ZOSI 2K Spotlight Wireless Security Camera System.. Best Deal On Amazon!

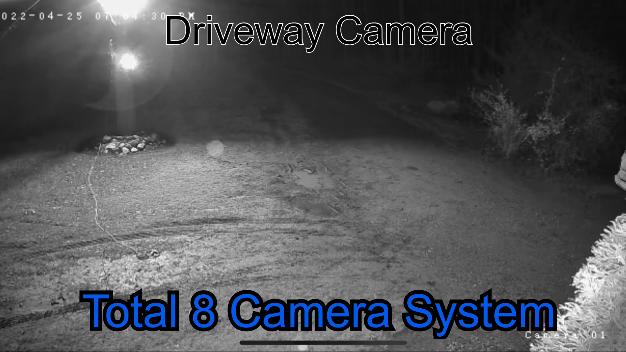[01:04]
It comes with four cameras and you can add up to four more giving you a total of eight pieces or eight cameras.
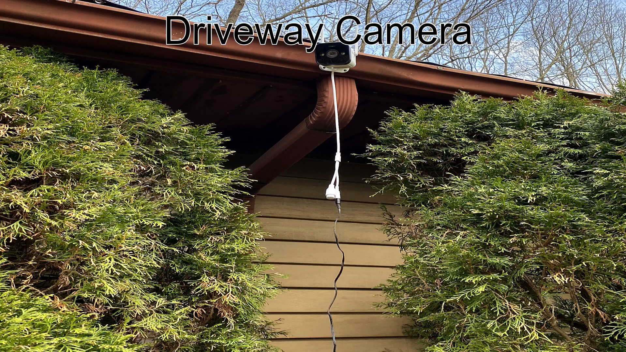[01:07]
With its three megapixel high definition cameras you get a clear sharp image all the time.
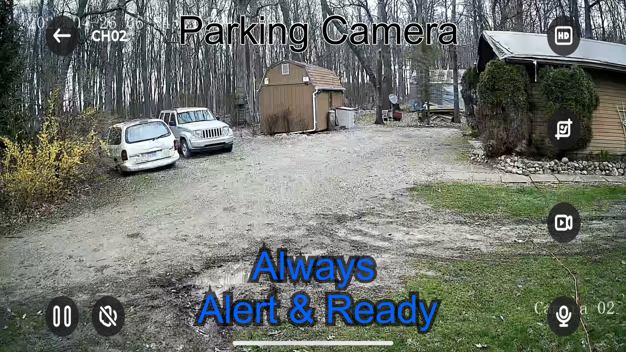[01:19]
This Zozi camera system is alert and ready to react to any potential dangers via by their smart light and sound alarm system.
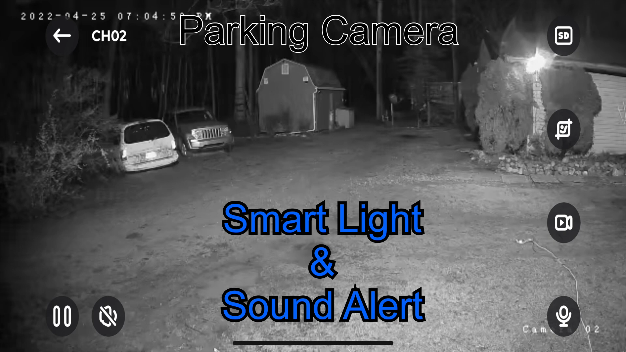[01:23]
It's triggered by human motion or events and it also does snapshot notifications that can be pushed to your smartphone or any of your other devices.
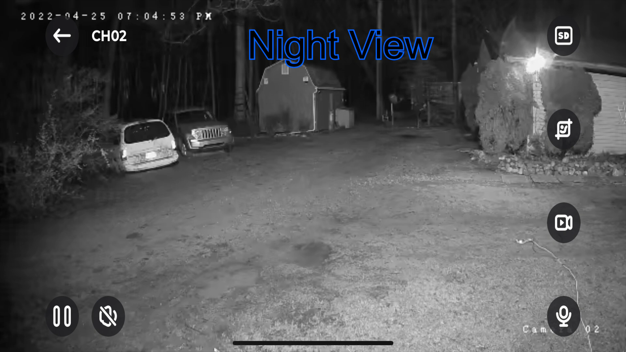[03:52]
It senses objects all the way out to 100 feet. That's amazing.